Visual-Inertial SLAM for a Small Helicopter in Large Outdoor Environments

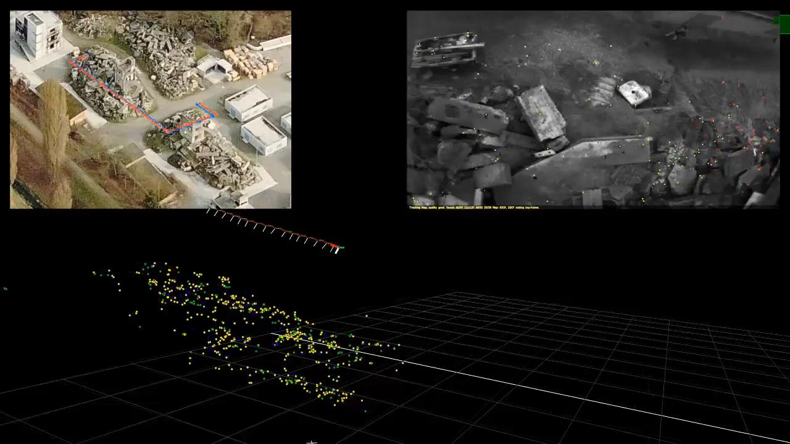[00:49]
To ensure constant computational complexity, only the last 20 keyframes are maintained.